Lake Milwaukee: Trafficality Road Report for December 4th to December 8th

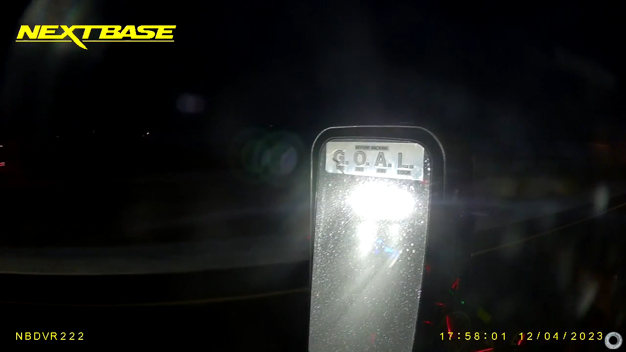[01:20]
Oh, here we go. Somebody else just needing to have their damn bright ass lights on.
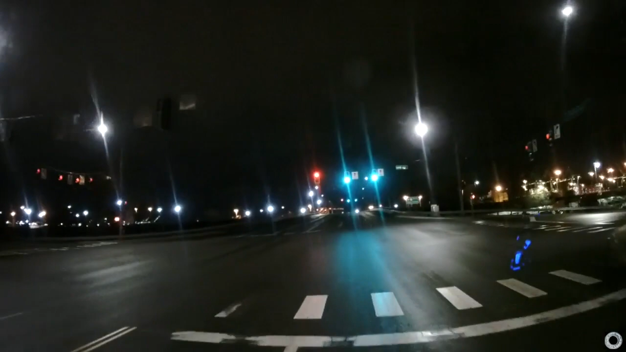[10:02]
So bright out here, there's no light, headlights are out, oh man, a lot of his lights are actually
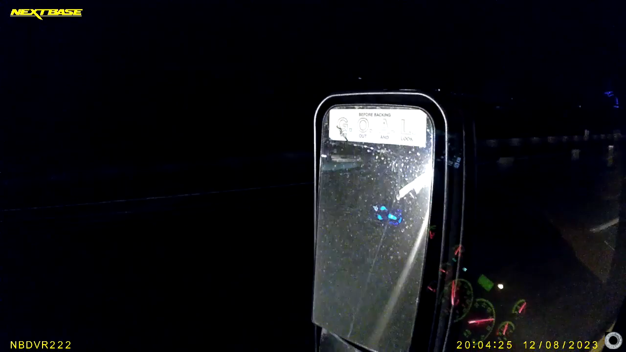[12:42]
Okay, speeds by and slows down.
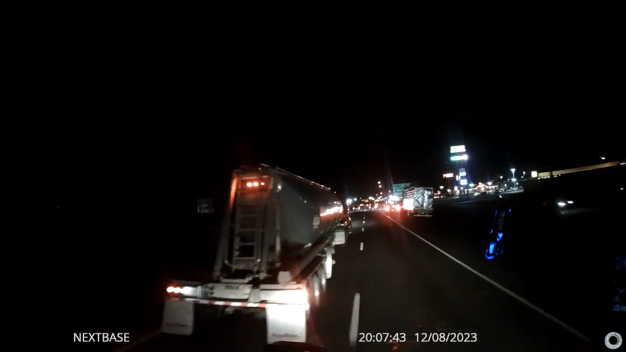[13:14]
Oh, here we go again, that guy's speedballing right there, about to do a squeeze play. Okay, for a day, the Oregon Department fishing by the left side of the investigation revealed they allegedly captured his house cat. The agency said any happens, police, purse, and uncharged cell phone. We told you about Crystal's family, friends, and community organized search efforts. Why is everybody going over to the right if they don't have to?